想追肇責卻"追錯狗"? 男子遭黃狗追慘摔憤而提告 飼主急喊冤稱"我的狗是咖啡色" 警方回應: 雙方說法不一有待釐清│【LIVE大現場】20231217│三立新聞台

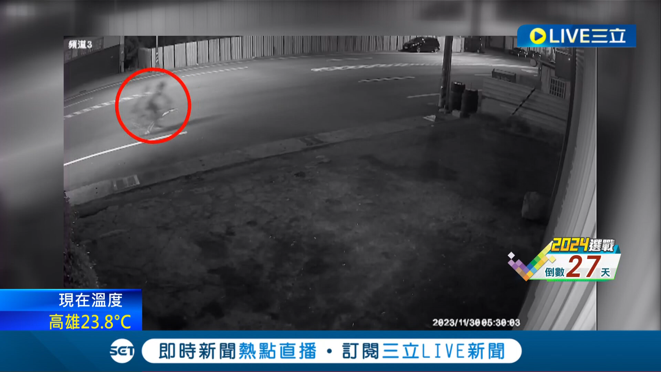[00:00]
骑士行经道路，右侧却突然冲出一只狗，害得骑士闪避不及，惨摔在地。翻滚几圈后，男子自行爬起，将单车扶正。而肇事的狗狗看起来并无受伤，还在原地徘徊一阵子之后，往反方向跑掉。 五六点没得看，透早乌乌没得看。